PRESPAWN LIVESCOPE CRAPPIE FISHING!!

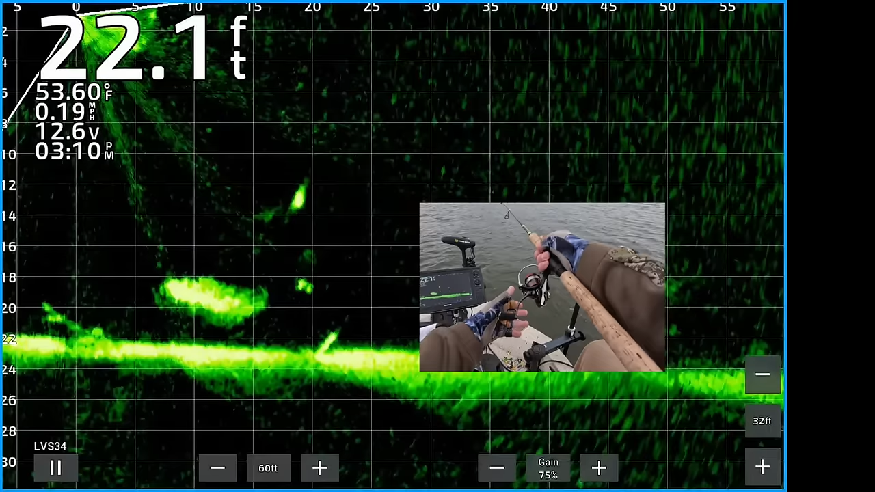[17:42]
On screen: depth 22.1 ft, water 53.60°F, speed 0.19 mph
He looks a little bigger. So I'm going to cast to hit. There you see my weight and jig coming down to the crappie. See if I can get them to turn and eat it. Oh, he already saw it. And he is turned.
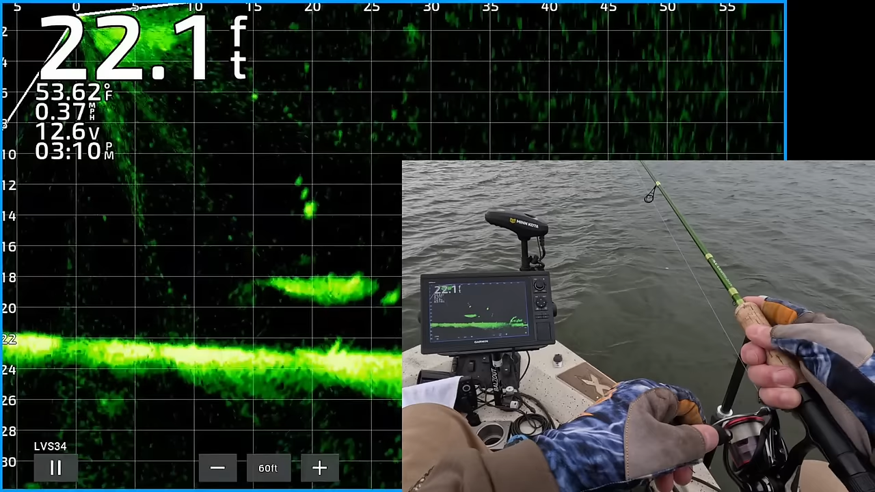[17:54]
On screen: depth 22.1 ft, water 53.62°F, speed 0.37 mph
Coming in for the kill. Got him. That sucker jumped.
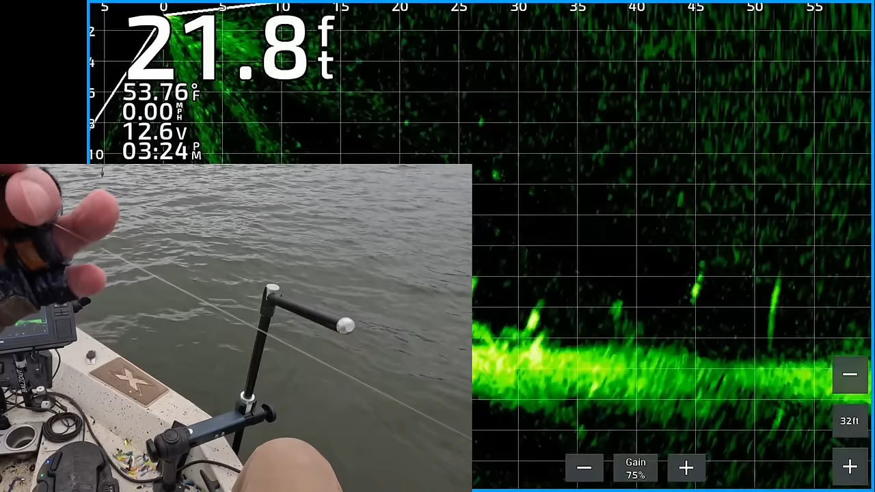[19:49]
On screen: depth 21.8 ft, water 53.76°F, speed 0.00 mph
All right. There's my jig and weight dropping down.
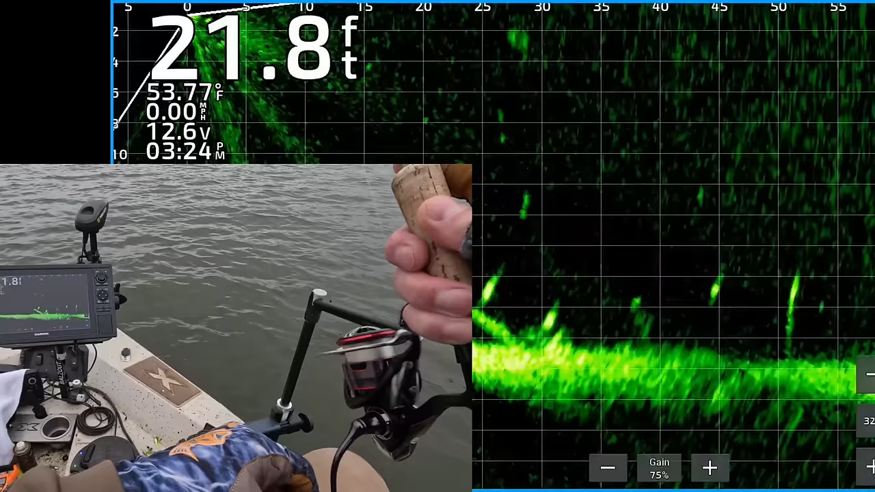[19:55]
On screen: depth 21.8 ft, water 53.77°F
You're about to see a nice fish right there. Let's see if we can get him to eat it. All right. Watch for the twitch.
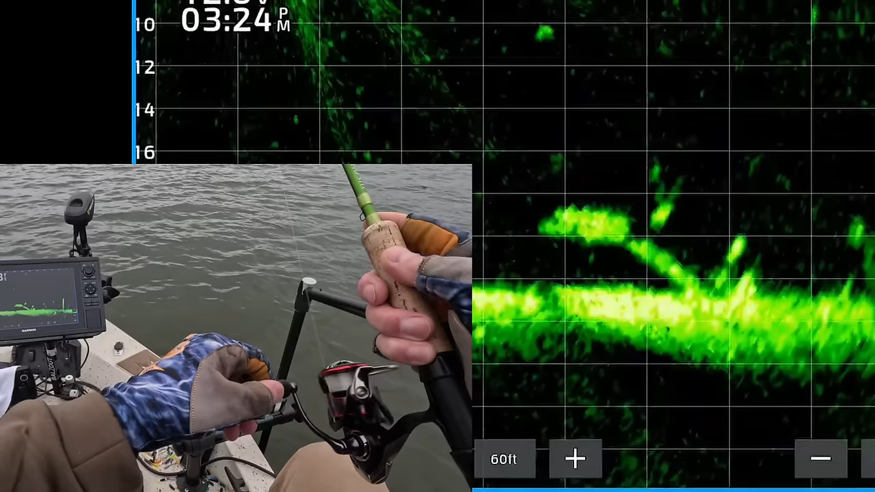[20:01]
Right there. He's already turned. Right coming into that shad. We got that one. Oh, yeah. That's a crappie, too. Get up here, sucker. I thought it was going to be better than that.
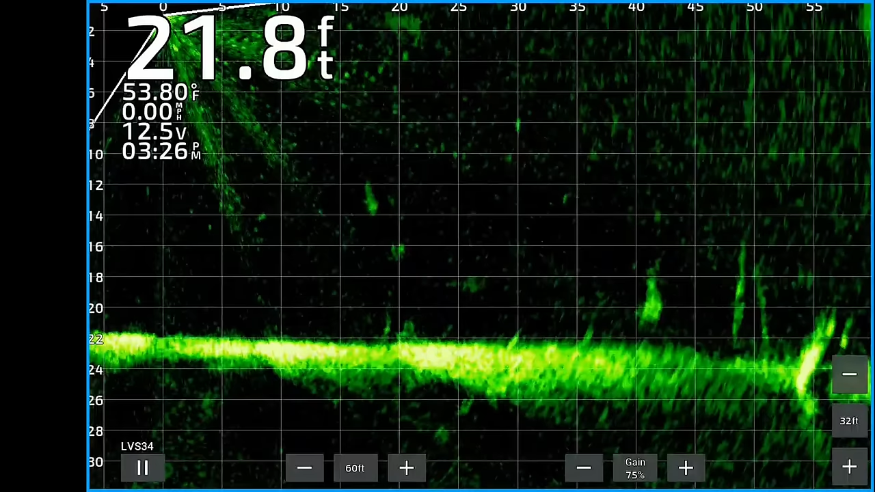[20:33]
On screen: depth 21.8 ft, water 53.80°F, speed 0.00 mph
All right, let's scan around. There's a nice one.
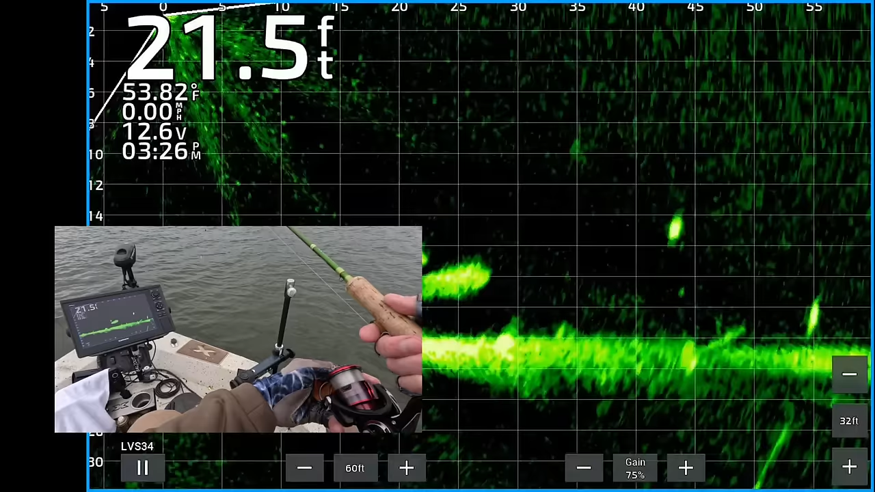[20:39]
On screen: depth 21.5 ft, water 53.82°F, speed 0.00 mph
23 feet from the boat, right above that shad. Oh, there's another one. 45 feet out. There's my jig and weight. Coming down to the crappie. Right on top of it. See if he'll eat it. Got that one. It's 45 feet out there. Goodness gracious. Oh, man. Look at that toad. Good Lord have mercy.
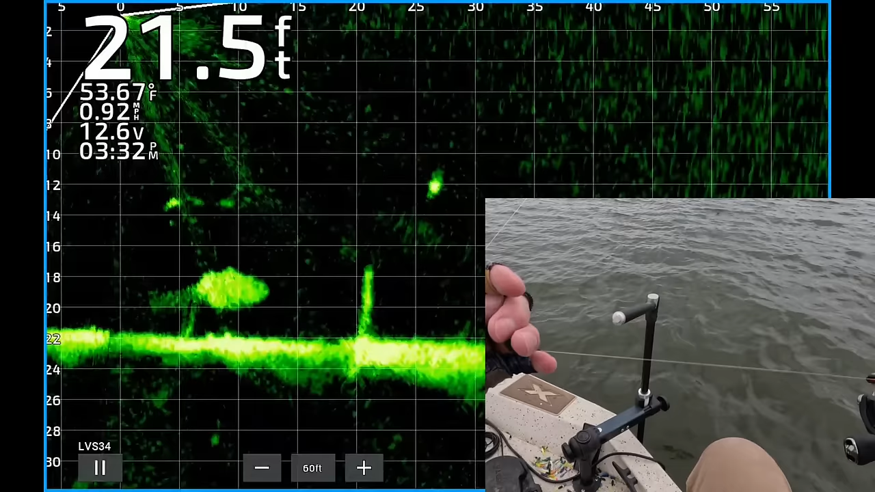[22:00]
On screen: depth 21.5 ft, water 53.67°F
25 feet from the boat. Got to get it lined up.
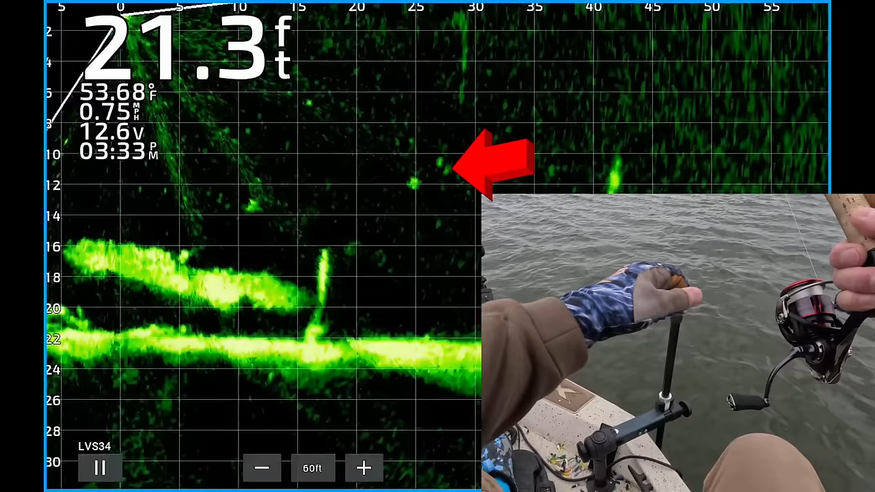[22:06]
On screen: depth 21.3 ft, water 53.68°F, speed 0.75 mph
There's my jig and weight. Coming to the fish. Oh, he's turning. He's following it. Got that one. He did not want to be hooked. Goodness gracious.
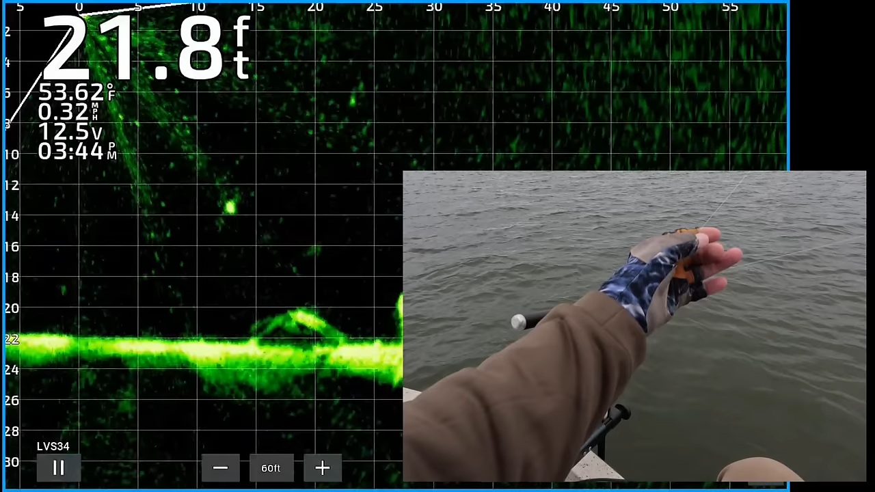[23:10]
On screen: depth 21.8 ft, water 53.62°F
12, 13 feet from the boat. There's my jig.
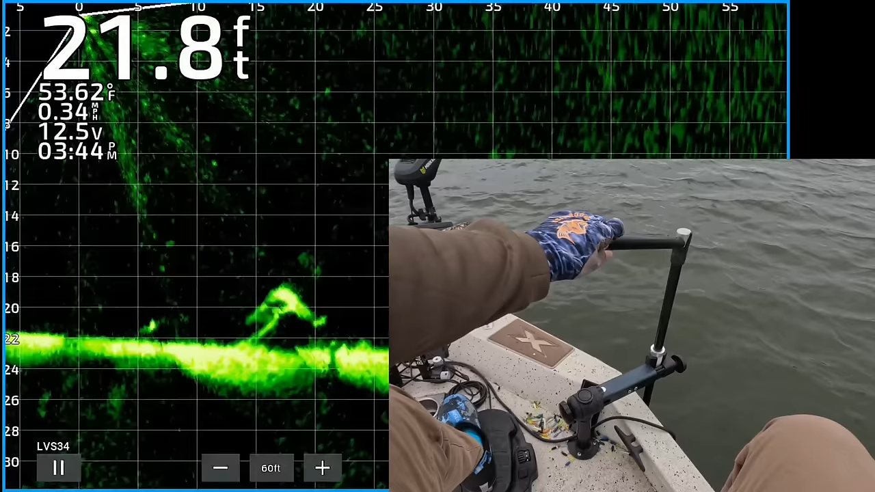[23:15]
On screen: depth 21.8 ft, water 53.62°F
Well, there's my jig and weight right there. Coming to the fish. See if we can get them interested.
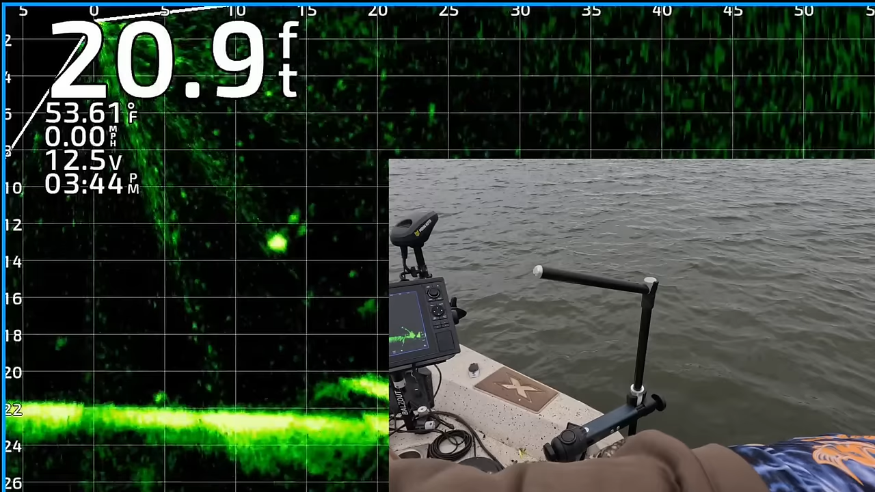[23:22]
On screen: depth 20.9 ft, water 53.61°F, speed 0.00 mph
Kind of twitching it right there.
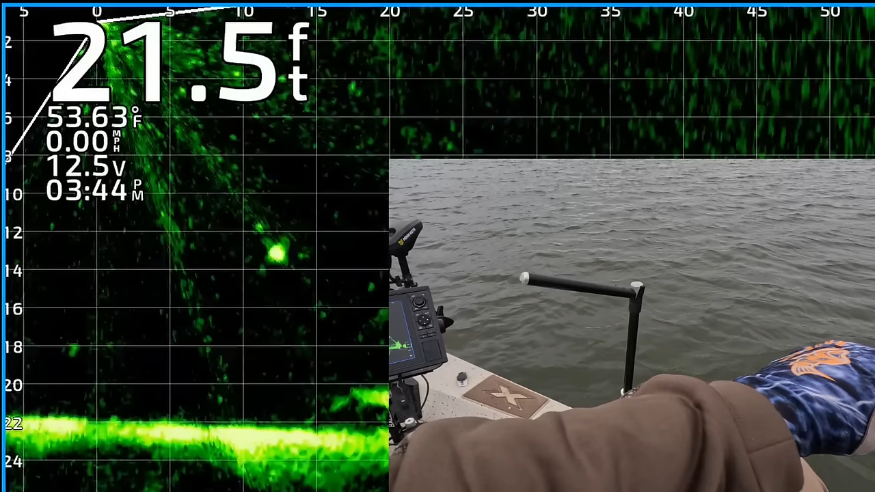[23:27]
On screen: depth 21.5 ft, water 53.63°F, speed 0.00 mph
Oh, he followed it. Got that one. Yes.
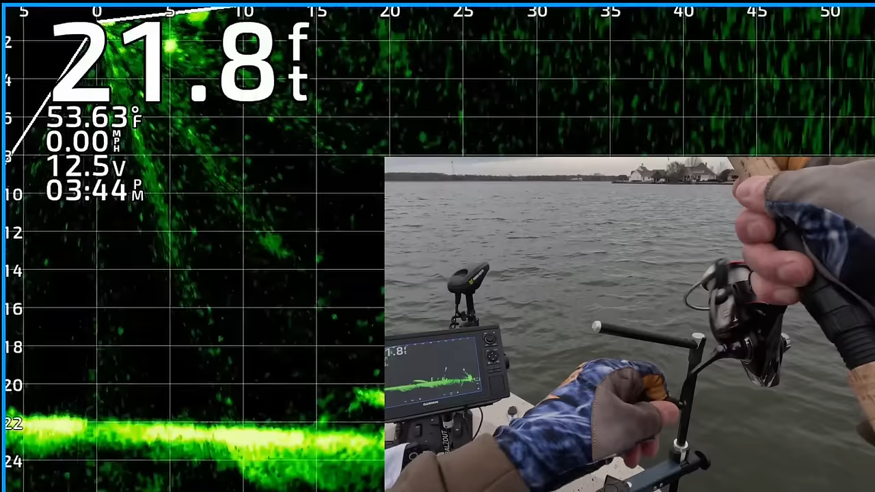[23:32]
On screen: depth 21.8 ft, water 53.63°F, speed 0.00 mph
He's just chilling out. Minding his own business. He said, hmm. I think I have myself a potato chip. Oh, my goodness. All right.